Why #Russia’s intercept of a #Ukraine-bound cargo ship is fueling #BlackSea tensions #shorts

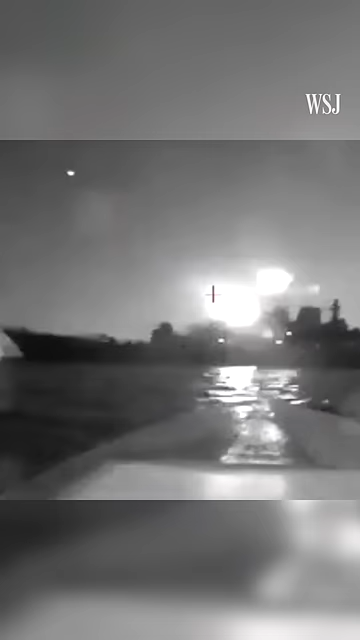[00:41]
Ukraine has used its small drone boats to ramp up attacks on Russian assets,